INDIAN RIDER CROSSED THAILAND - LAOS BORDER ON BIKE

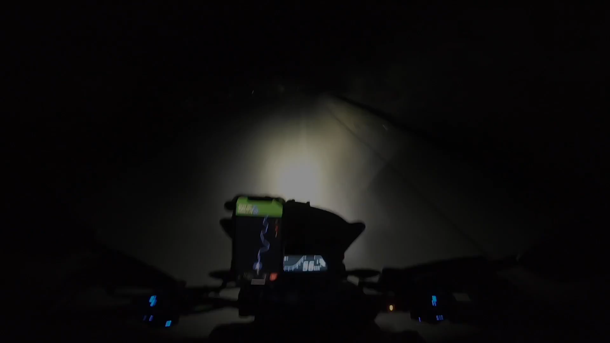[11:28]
ऑलराइट फाइनली पहुंच गए हमारे होटल।
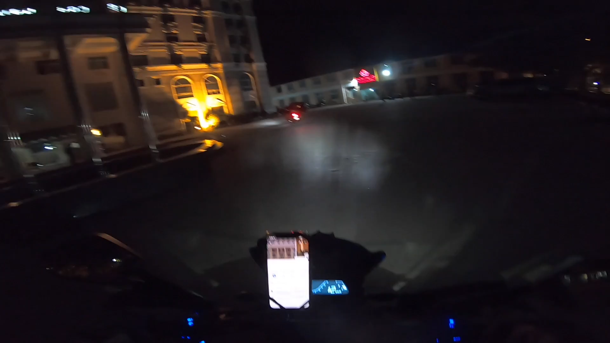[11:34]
ये ताजमहल तो नहीं है, इतना बड़ा होटल, ये तो काफी बड़ा होटल है।